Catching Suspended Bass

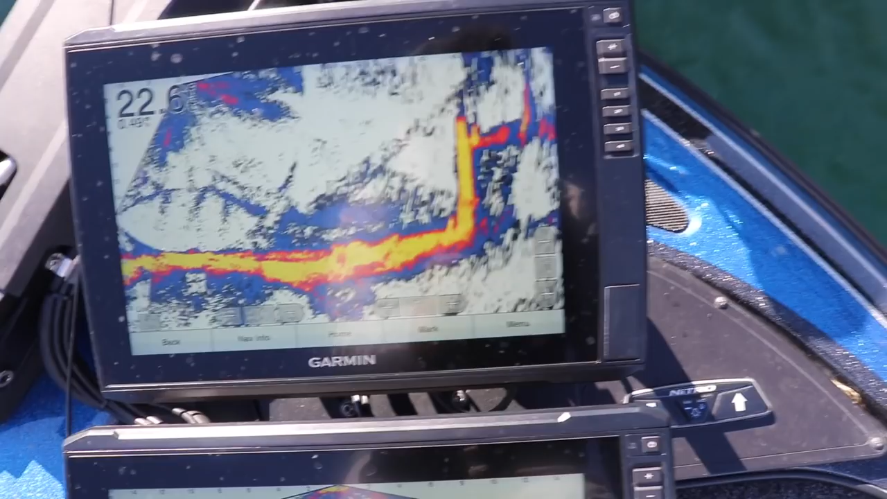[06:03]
not spooky you can drive over a pot of fish and see them suspended and then turn back around and make casts to them and try to get a bite i can specifically with my electronics
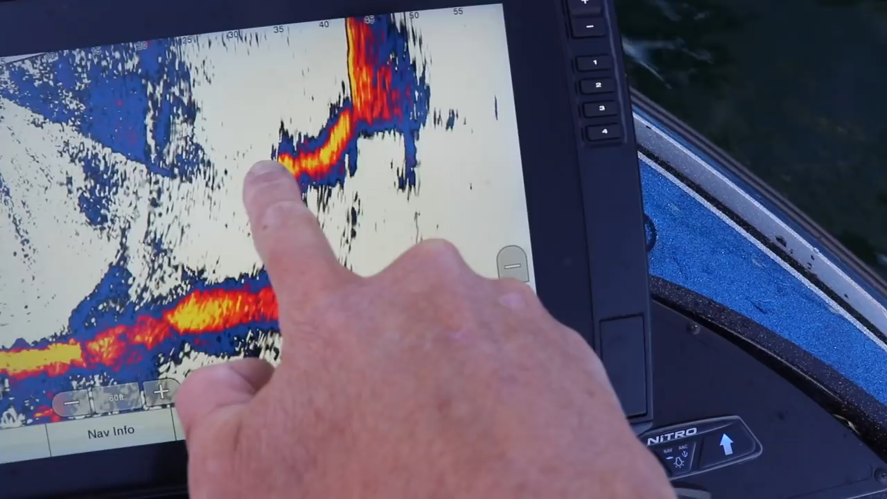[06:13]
see this bait fall a lot of times and see where it is in the water column in relation
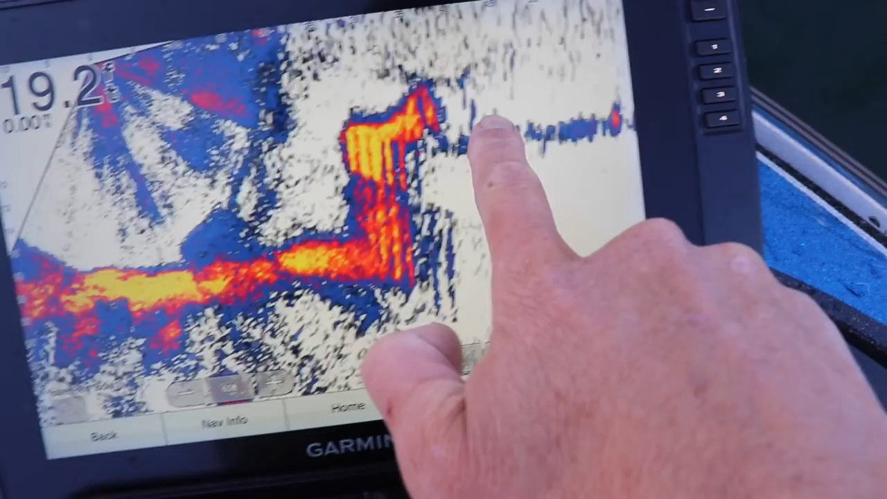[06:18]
to the fish and so what that does is allow me to have total control this bait and see how it works see how those fish react to it